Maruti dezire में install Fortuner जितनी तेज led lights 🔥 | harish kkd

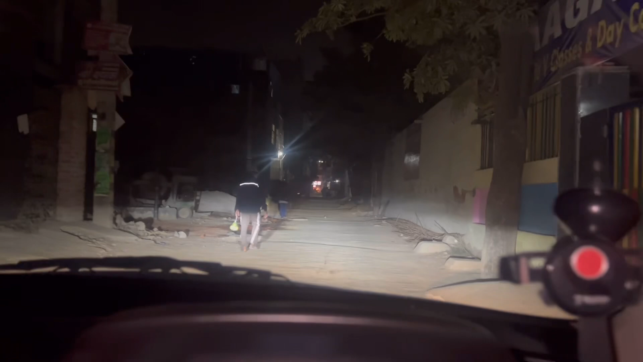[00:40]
इसकी भाई आप लाइट का थ्रो देखो कितना तकड़ा रहा है तो मतलब यार खुल मिला के जो बढ़िया चीज़ डालते है न तो उसका थ्रो इतना ही आपको बढ़िया
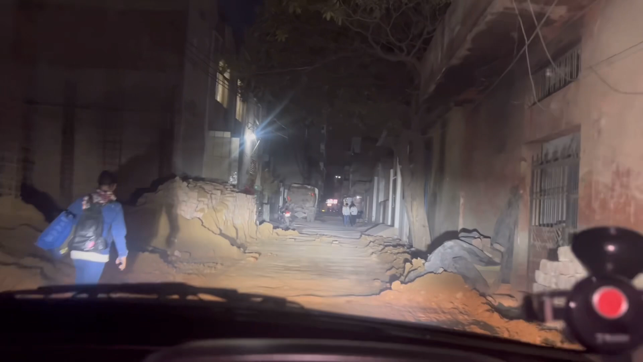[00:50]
मिलेगा कई लाइट है मार्केट में मैंने देखी है भाई सस्ती सस्ती आती है तिनसो दिनसो वाट है लेकिन वो रोशनी नहीं होती और इन मैंक कितनी जबर्दस रोशनई रात यह
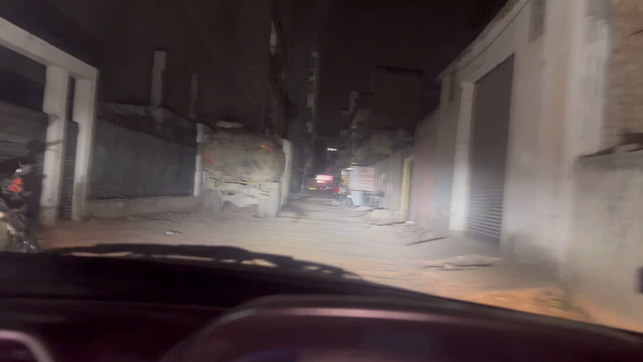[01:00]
तयम
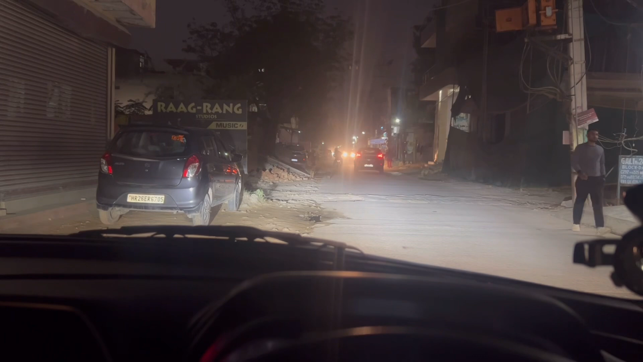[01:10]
भी यह नीचे से रोड दिखना चाहिए तो इसमें देखो प्रॉपर विजिबल हो रहा है सामने से लाइट भी आ रही है तो
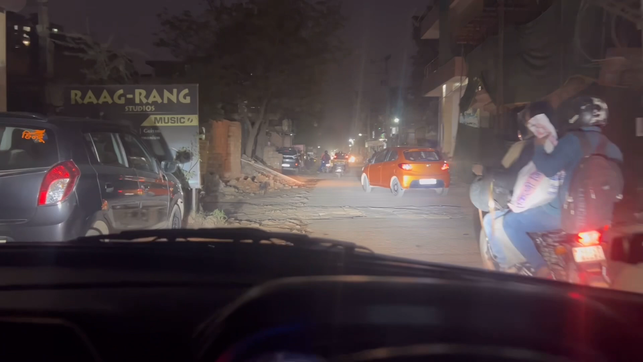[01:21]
अभी रोड आपको प्रॉपर दिख रहा है तो भाई जबर्दस चीज़ है और आप कमेंट करके जरूर बताना है कि
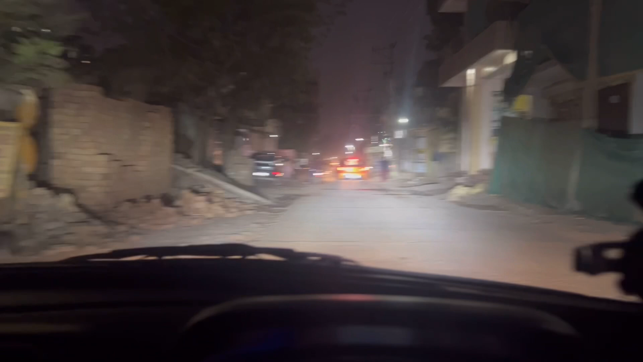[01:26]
रोशनी आपको कैसे लगी बागी फुल वीडिय आप उसमें देख सकते हो तिल दन वाजेगर हो